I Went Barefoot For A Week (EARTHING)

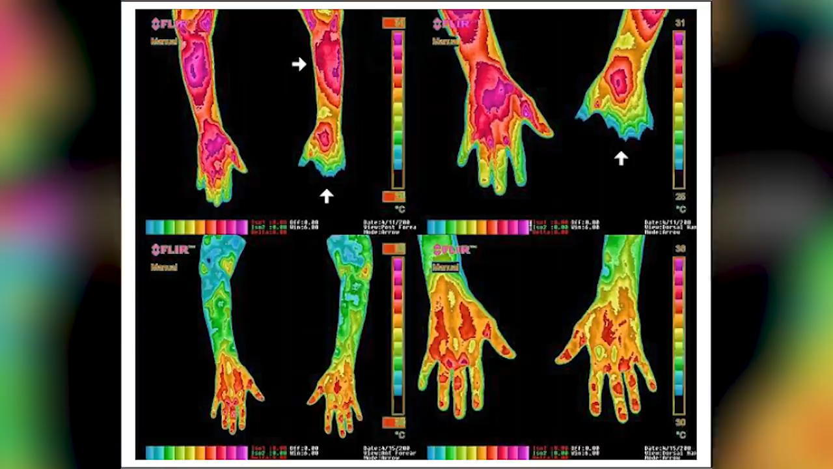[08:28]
In another study involving 40 participants,
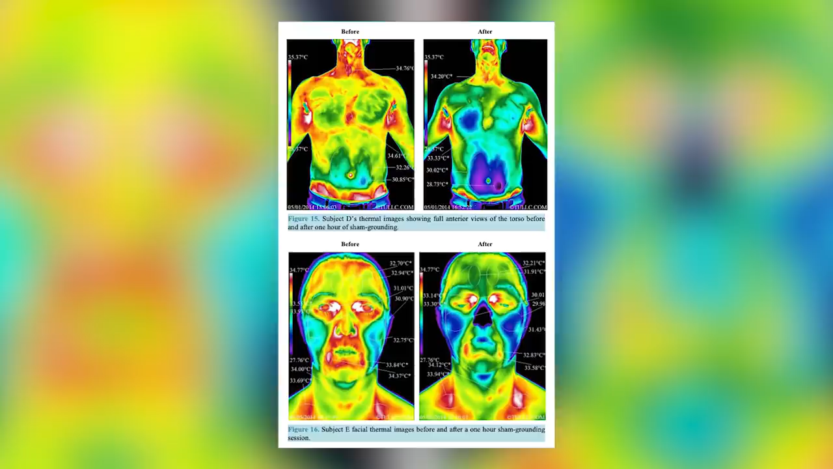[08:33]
infrared imaging showed better blood circulation throughout the face and the torso for the grounded group.